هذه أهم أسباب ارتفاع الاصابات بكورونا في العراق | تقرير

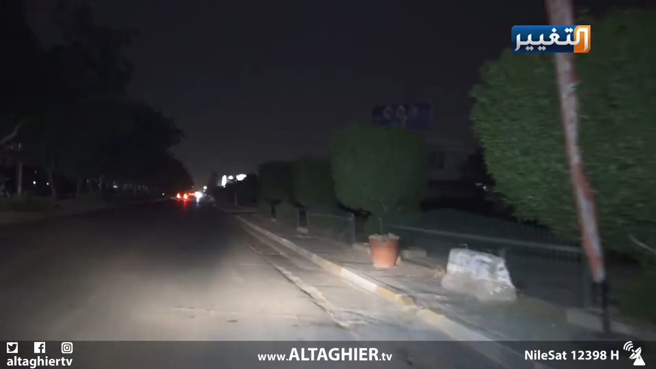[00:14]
فهذه الأمسية تنوعت فعالياتها بين مباريات المحابس أو الجلوس في المقاهي أو زيارة الأقارب، كلها انتهت وتغير الحال. فبغداد اليوم وبسبب جائحة كورونا أمست مجردة من كل مظاهر الفرح، شوارعها خالية ومحالها مغلقة، ليكون رجاء العراقيين فقط في أن ينتهي هذا البلاء.